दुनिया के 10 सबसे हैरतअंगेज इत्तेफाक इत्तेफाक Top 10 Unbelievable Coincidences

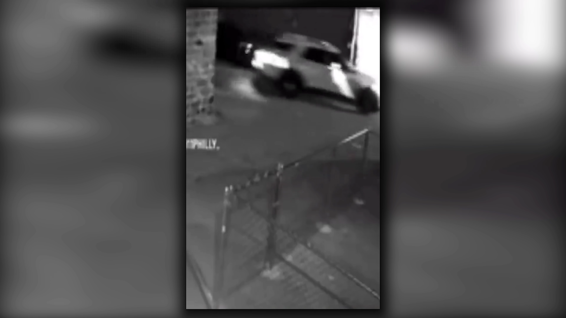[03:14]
बिल्कुल कोई फिल्मी सीन बन गया जैसा कि असल जंदगे में हो पाना इत्तिफाक ही हो सकता है दूस्तों